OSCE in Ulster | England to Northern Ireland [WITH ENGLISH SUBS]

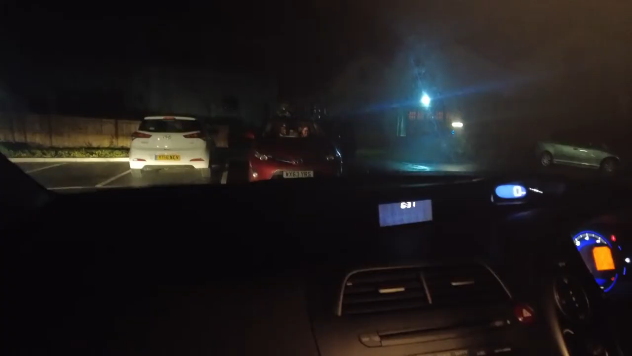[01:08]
6:30. Ayan, doon na sila sa kabilang kotse. Yung iba. Ito naman yung isa.